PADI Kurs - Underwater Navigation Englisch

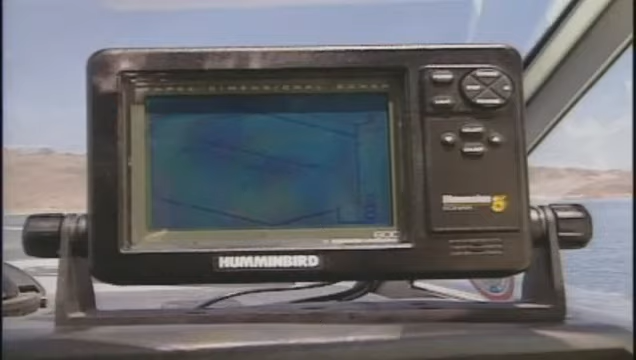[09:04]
When diving from a boat, a depth finder can show you the bottom profile and depth to expect.